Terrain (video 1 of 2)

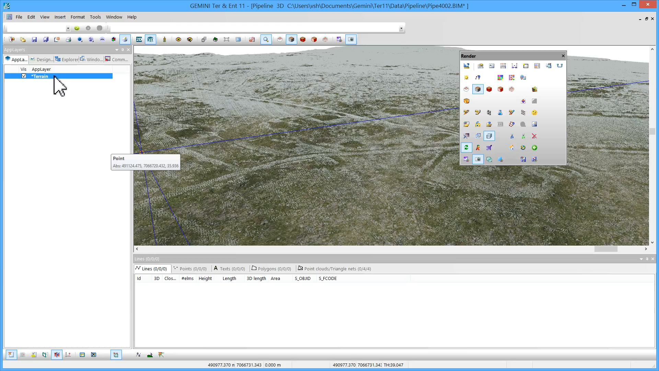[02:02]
I can now apply a filter so that I don't see the original points in the point cloud.